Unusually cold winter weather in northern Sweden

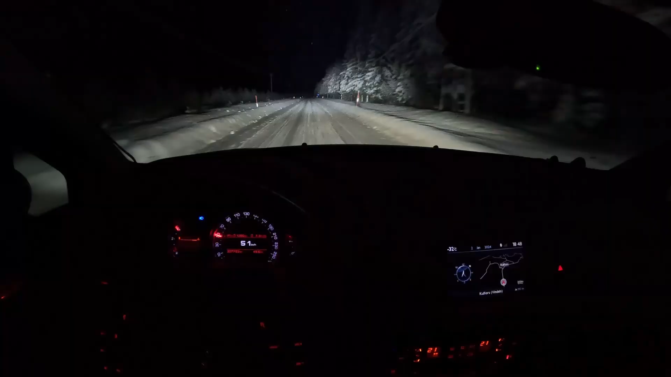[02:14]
yeah it was not so cold as I expected it to be when I got close to Umeå it was minus 38 in some spots but here closer to wind than it's 32 33 somewhere there but you can see that the car is struggling to keep the engine temperature on the left gauge you see that it's just one line
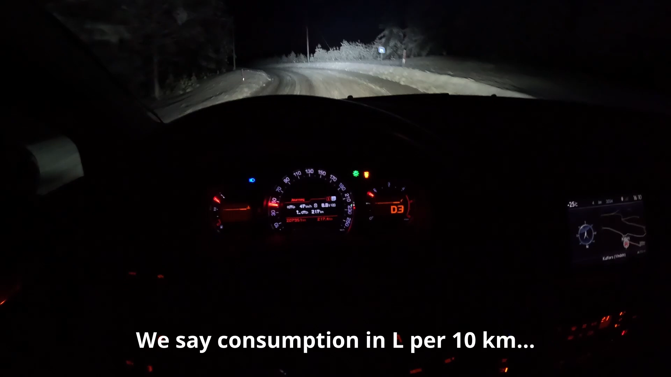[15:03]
yeah it's pretty impressive for a two ton car i see now the termometer is starting to catch up yeah i put a light bar on this car a while ago you can see the difference i was talking to crackling a bit in the roof it's uh i guess with this wind chill get much colder